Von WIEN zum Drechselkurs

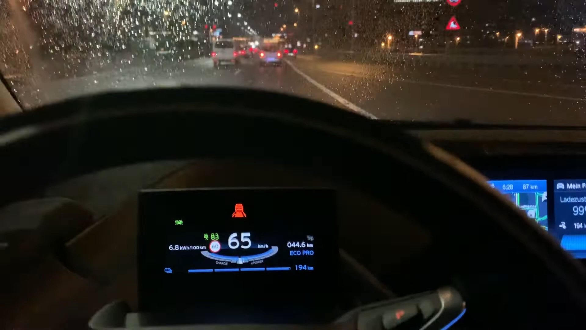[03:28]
Rechtzeitig zur Abfahrt beginnt es natürlich zum Regnen. Nein, nein, nein, nein, nein, nein.
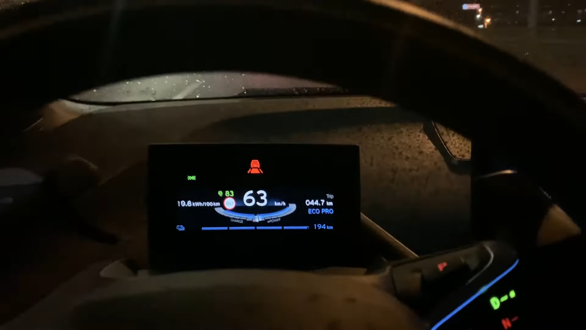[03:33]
Seltsamer Vorgang haben wir gerade beobachtet. Tempomat, 85 eingestellt, von mir ein LKW.
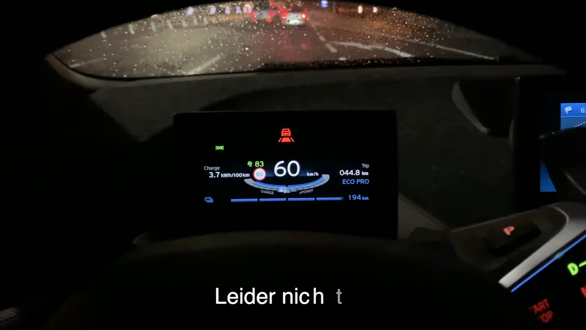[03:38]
Plötzlich hat sich der Tempomat ausgeschalten und das Auto hat beschleunigt.
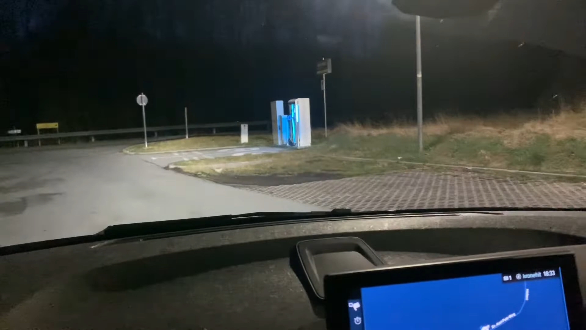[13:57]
Rossiweg Nummer 1. Da kennen wir ja die Ladesäule.